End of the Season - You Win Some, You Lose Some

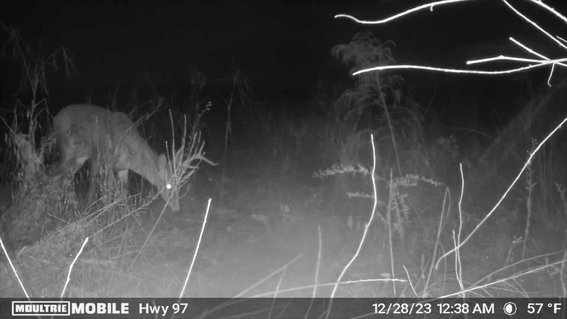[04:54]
A young six-pointer that looks really, really good. I mean, he's gonna be really, really good the next couple years if he makes it. And then two nights ago, he came out here and shot a doe.